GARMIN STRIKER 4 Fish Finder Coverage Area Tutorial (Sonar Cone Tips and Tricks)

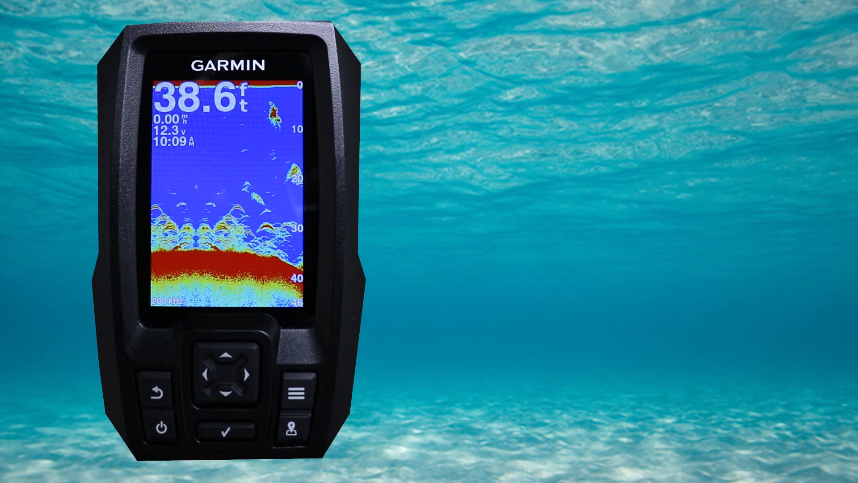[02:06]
On screen: depth 38.6 ft
From the traditional sonar screen you're going to want to hit the menu button. Next scroll down to sonar setup and hit the enter button.
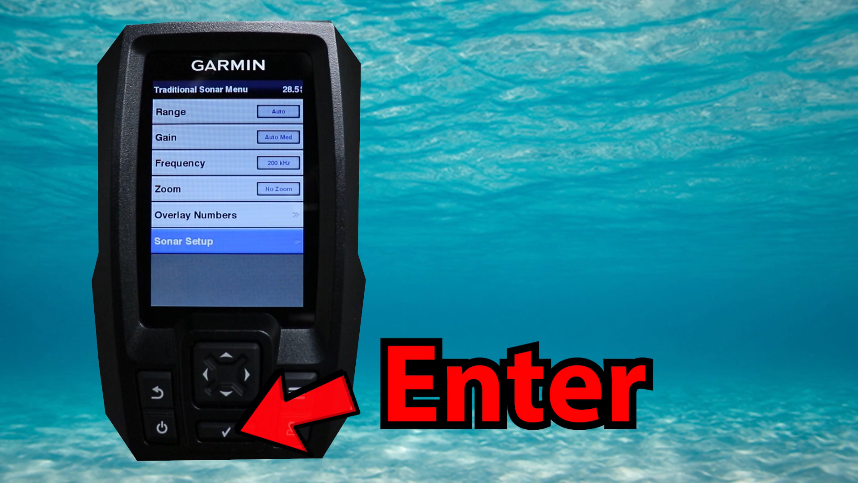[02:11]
Scroll to appearance and hit the enter button again. Now scroll down to the option for the a-scope and hit the enter button once more to turn the a-scope on.
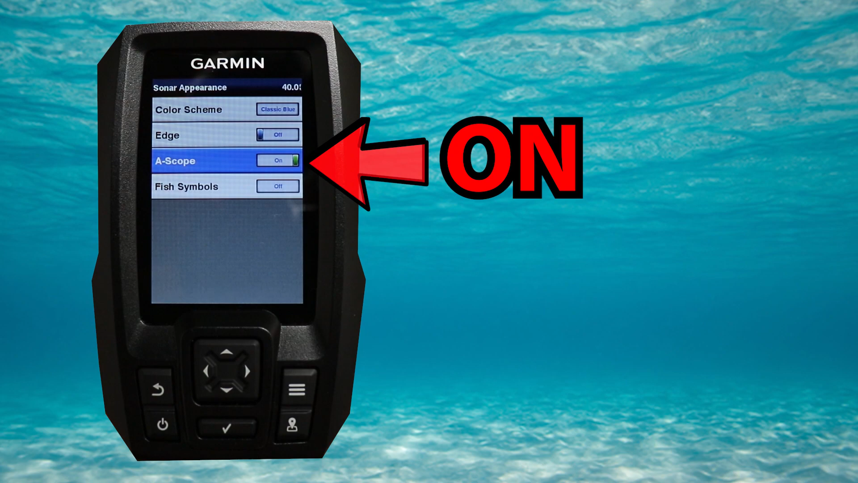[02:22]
Notice how the a-scope appeared on the right-hand side of the screen.
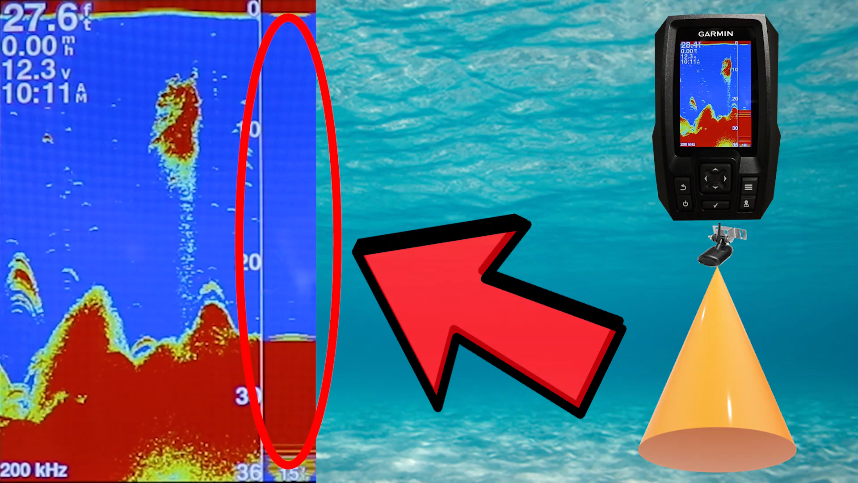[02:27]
The a-scope is going to show you what's happening inside your transducer cone area in real time.
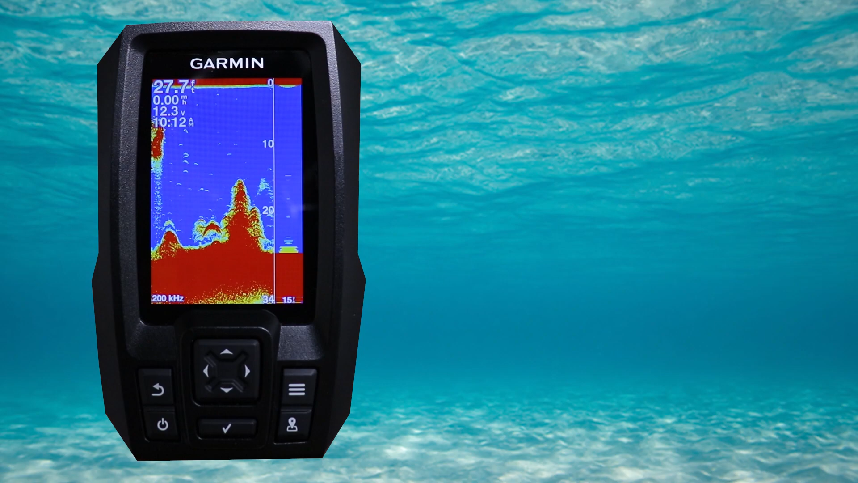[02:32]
Now remember how I said Garmin threw us a bone to help us determine the diameter of our sonar cone?
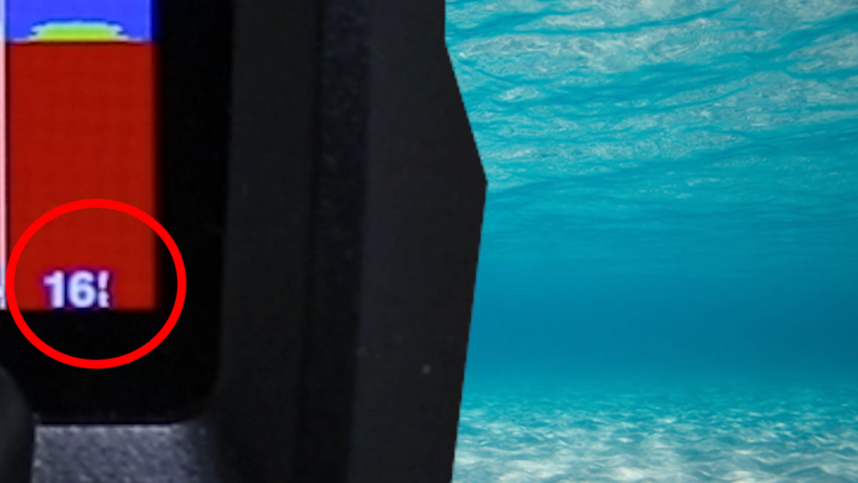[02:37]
Look right here in the bottom right-hand corner of the a-scope and you'll see a number. That number is your sonar cone diameter.
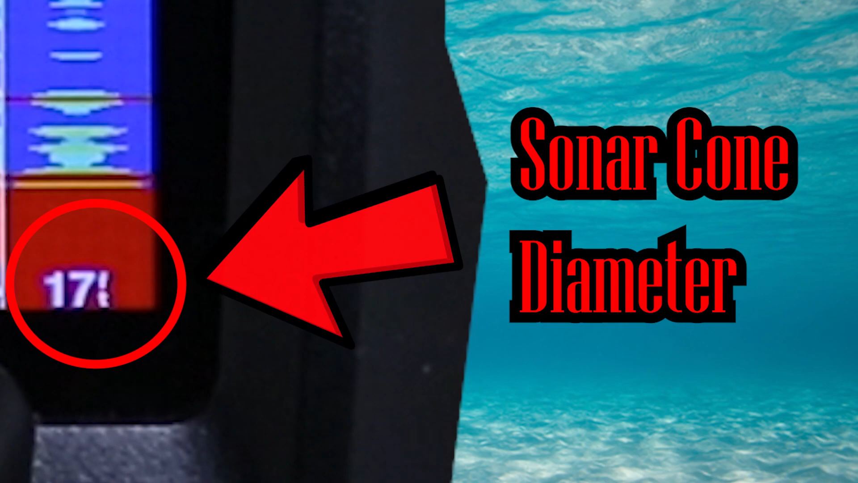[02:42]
As you can see as the depth changes our sonar cone diameter is automatically updated. This lets you know how much area around your boat or kayak your transducer cone is covering at all times.